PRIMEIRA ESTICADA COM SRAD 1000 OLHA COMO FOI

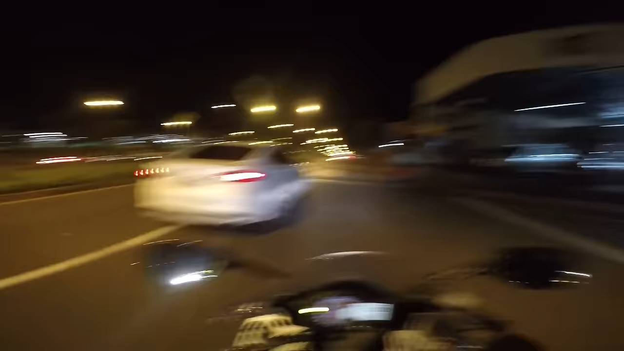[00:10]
mano E eu tô de esredão mil solcando, cusão O bagulho é o quê?
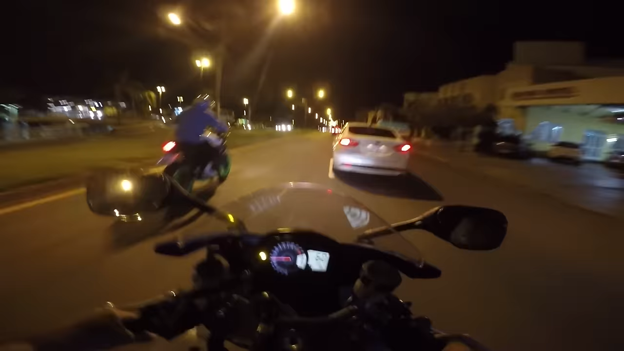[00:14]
Essa moto aqui é violenta O Luan tá ali na minha XJ O canal do Luan é Matos K9 O bagulho aqui tá berrando Dá até medo de acelerar aí o bagulho E derrubar, tá ligado?